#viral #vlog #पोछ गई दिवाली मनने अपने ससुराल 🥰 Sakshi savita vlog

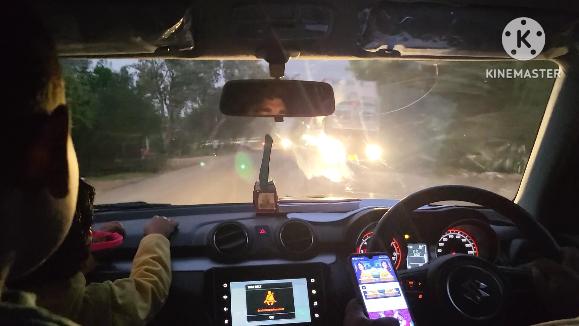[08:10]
दोस्तों दिबाली की बहुत भीड थी क्योंकि यह अलवर दिल्ली हाइब रोड है तो काफी भीड रहती हैं तो यहां पर मैं आपको
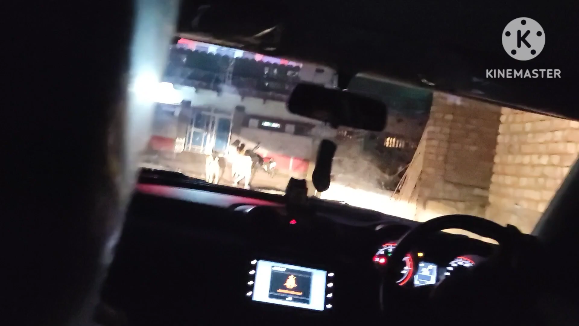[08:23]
साथ में दिखाती जा रही हूं और यह पूंच गई
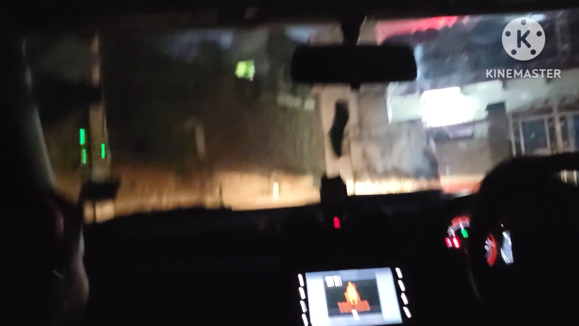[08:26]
के फाइनली हम अपने सस्वराल और आपको मैं दिखाती हूं मेरी सस्वराल की गलियां गाउं
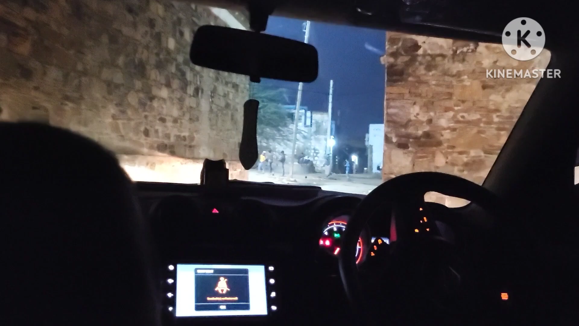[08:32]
है पन कोई नहीं दोस्तों मन अच्छा लगता है गाउं में कभी कभी आते हैं तो मन
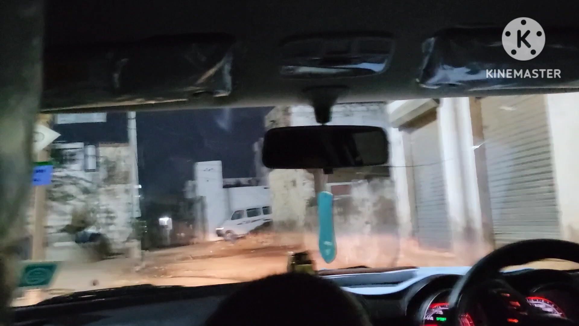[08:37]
लग जाता है दो तिन दिन की चुट्टी हैं पड़ी हूई हैं तो कोई नहीं हम दिबाली मना जाएं और यह देखे
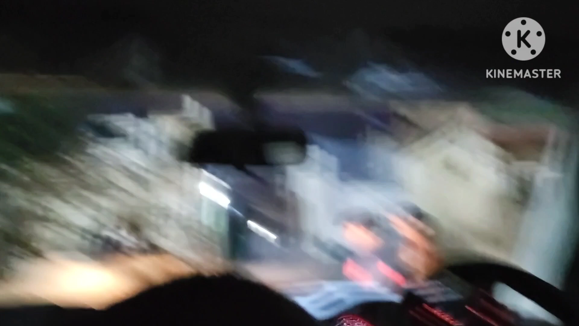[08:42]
बच्चे खेल रहे थे आप देख सकते यहां पर मेरे काउं का सस्वराल
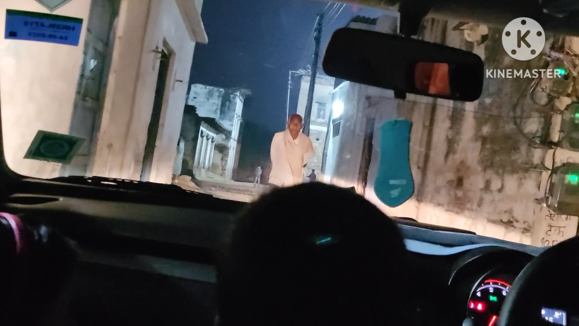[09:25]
यहाँ पर गाड़ी को बैक कर रही थे क्योंकि हमें बैक
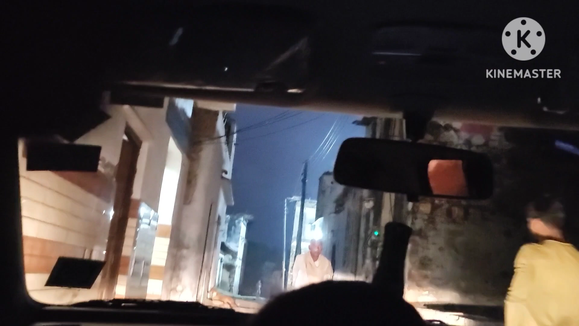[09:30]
में सीधे सीधे घर की सामने उतरना था पर गाड़ी भी दूसरी जीगे जाके खड़ी करनी